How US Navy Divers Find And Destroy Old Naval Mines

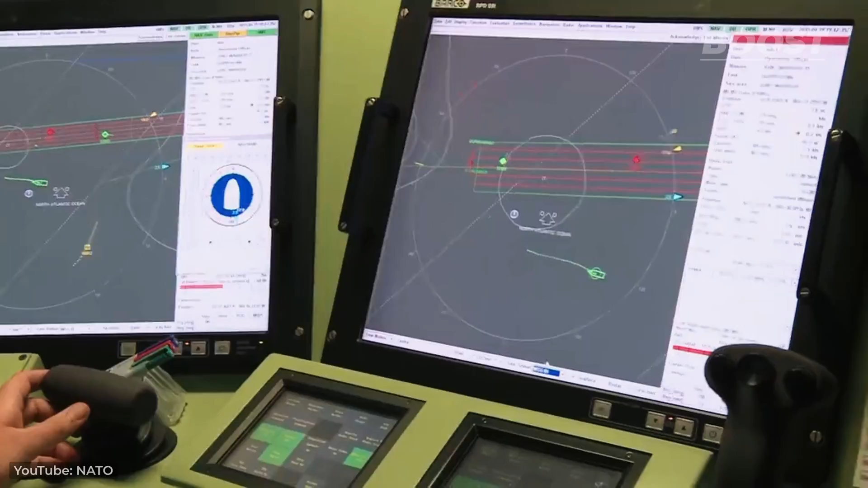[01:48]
In these cases, the EOD team could carefully scan the area using radars, metal detectors, or underwater drones.
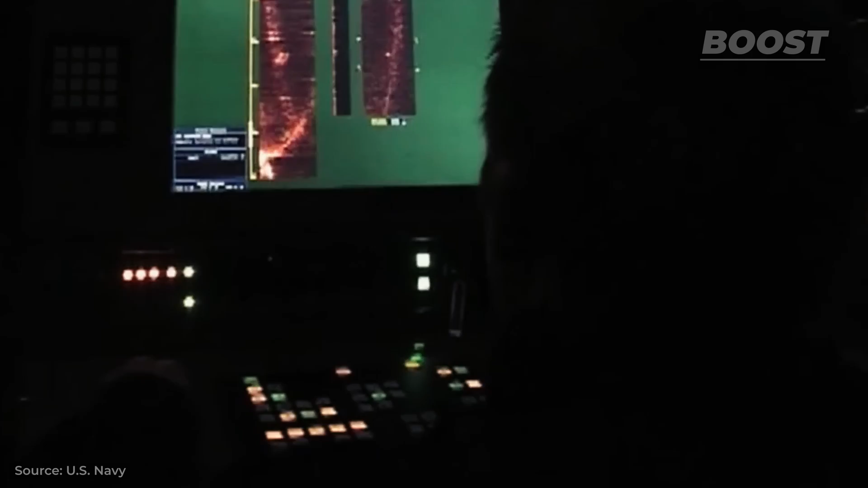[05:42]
offering remote operation capabilities and minimal human risk. This device, guided by fiber optics,
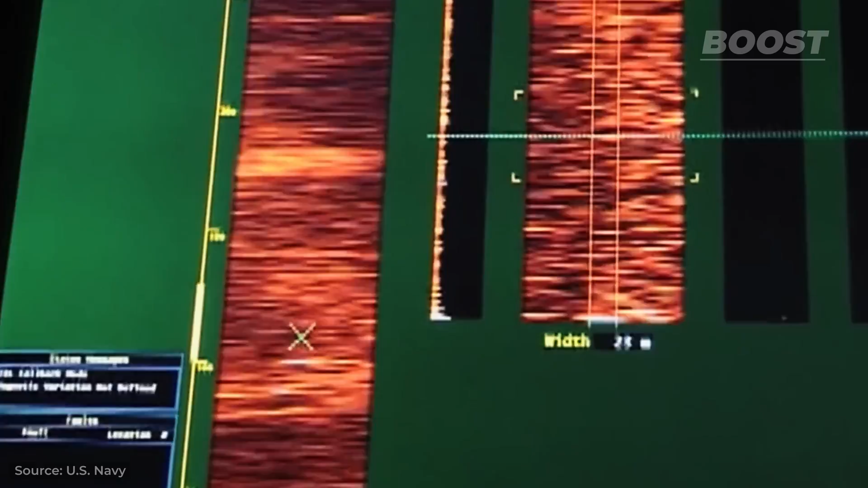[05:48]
can safely neutralize mines, showcasing the move towards more cost-effective and less hazardous mine clearing operations.